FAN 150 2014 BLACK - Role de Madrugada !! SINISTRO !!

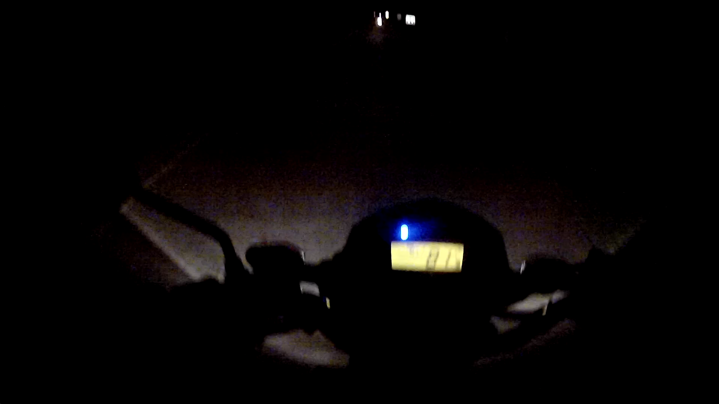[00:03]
Fala aí galera, madrugada aqui véi, tô entrando na mata do Godoy E a 125 ali do Lucas o cara tá acelerando mano, dá de vir já alcançar Tamo entrando na mata agora gente, vou falar, na madrugada véi, medo pra porra
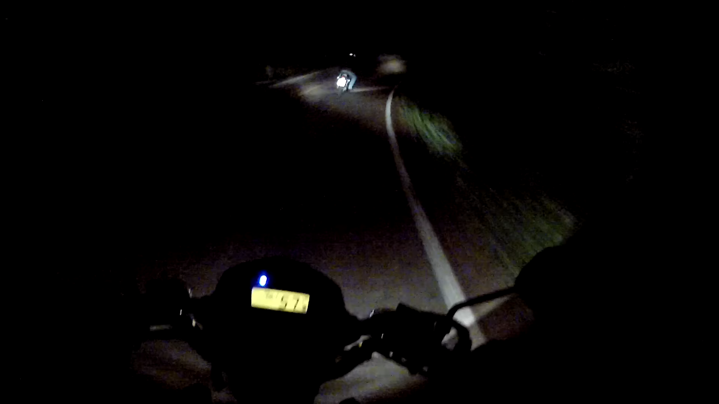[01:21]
Cê viu né, é uma curva bem fechadinha mesmo Uma hora de prestar bastante atenção aqui porque aqui é tensa as coisas